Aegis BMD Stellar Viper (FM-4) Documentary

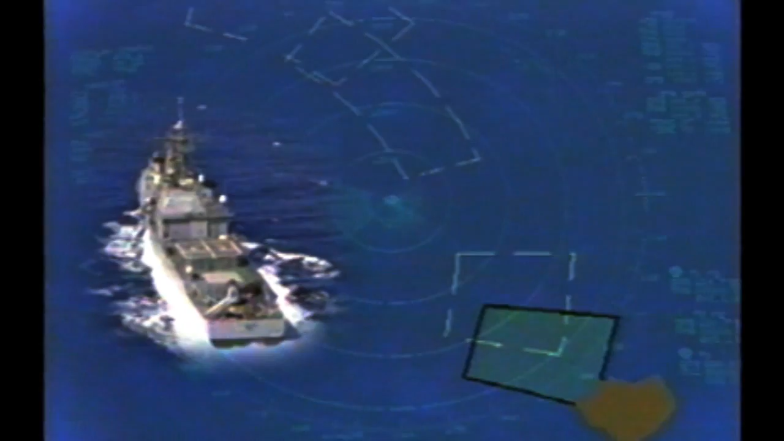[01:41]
200 miles off the Hawaiian island of Kauai, 100 miles closer to the launch point than in previous tests, CG-70 Aegis Cruiser USS Lake Erie awaits the target firing.
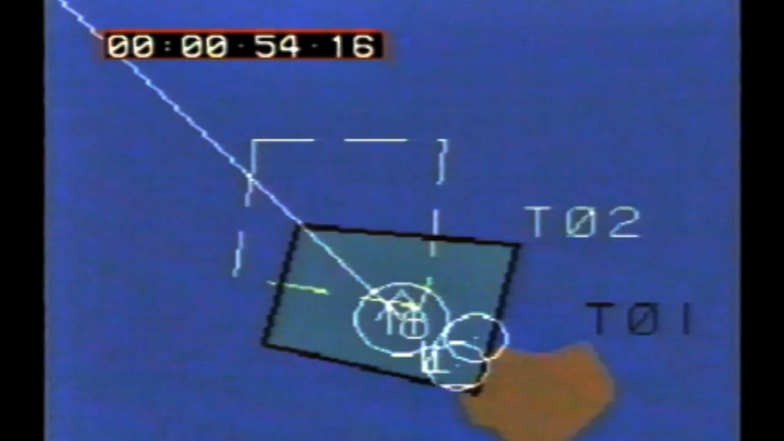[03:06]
while the SPY-1 radar tracks the target before SM-3 launch.
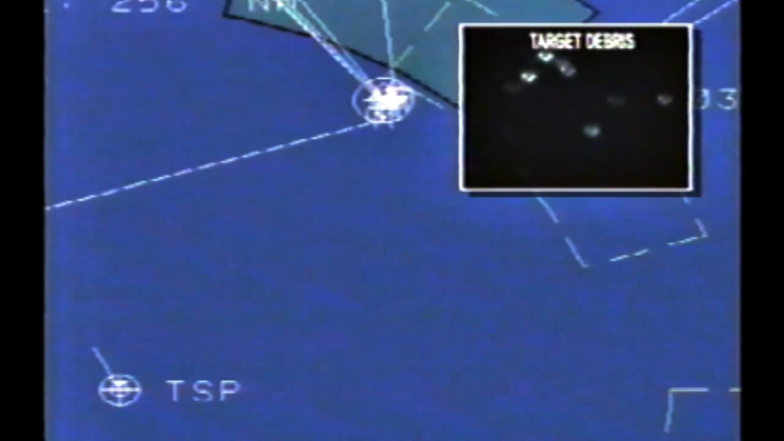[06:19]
Moments after intercept, spy radar begins initiating track on numerous debris objects, providing an Aegis real-time indication that intercept has been achieved.
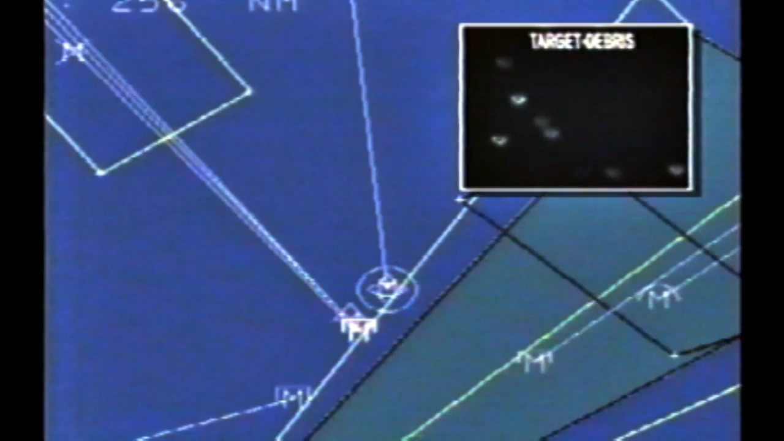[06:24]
For FM-4, the primary test objective is accomplished.